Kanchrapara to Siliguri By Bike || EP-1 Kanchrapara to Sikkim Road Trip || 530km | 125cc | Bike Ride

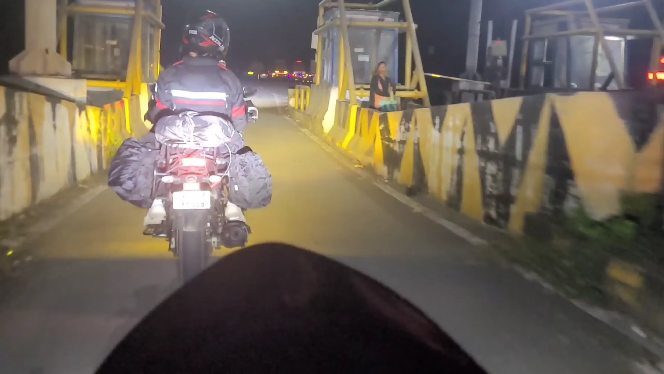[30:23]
आमरा चोले सी किशन गंज एटाई होच्चे तमादेर किशन गंज आर एखांदिए
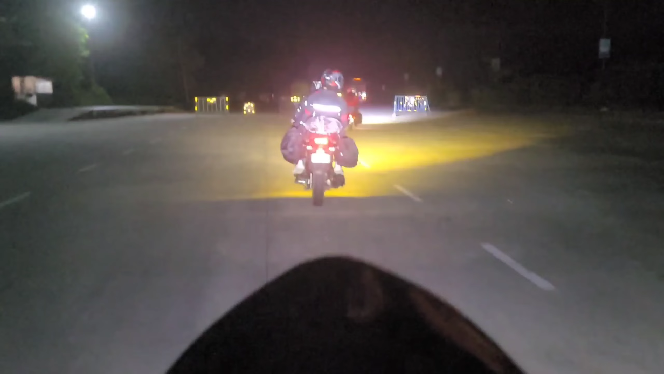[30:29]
आमरा नियानेवो पूरो सोजा आर शोजा सामने देखते ही पाच्छो तो एकोन